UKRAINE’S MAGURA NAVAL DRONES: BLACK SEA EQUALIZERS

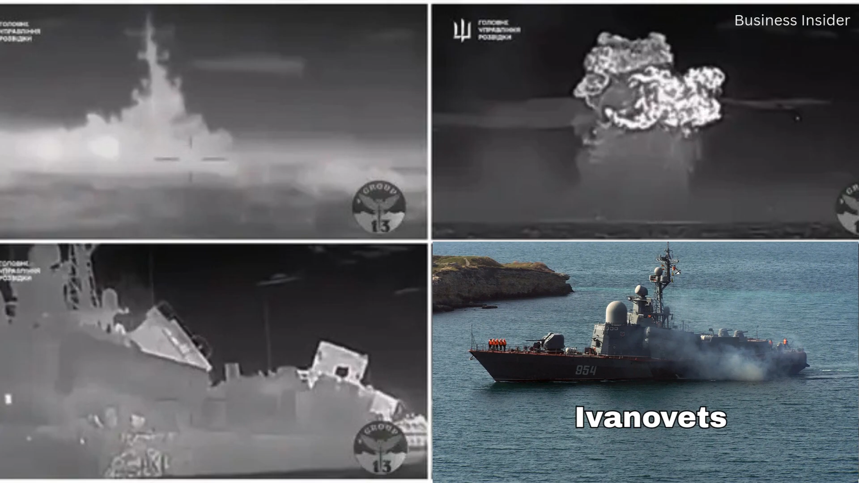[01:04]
destroying the Russian Tarantul 3-class guided missile corvette Ivanov-ets and the 4,000-ton Rapusha-class,
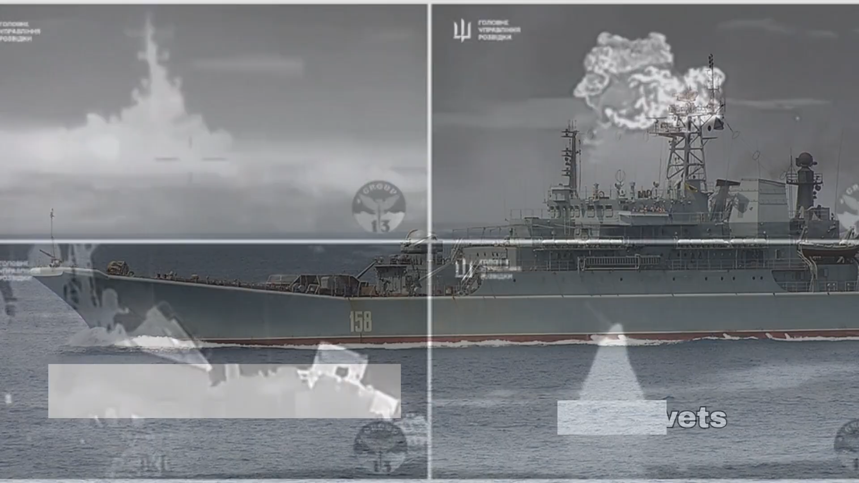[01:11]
Project 775, tank landing ship Cesar Kunikov.